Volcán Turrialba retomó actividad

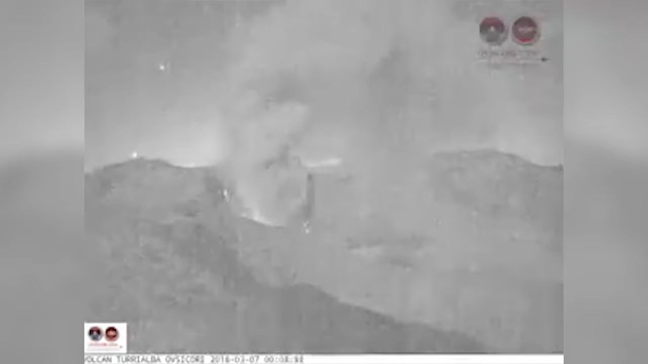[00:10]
Desde minutos antes de la medianoche del miércoles el Turrialba mantiene una emanación sostenida de ceniza, gases e incluso lava, así como otros materiales incandescentes.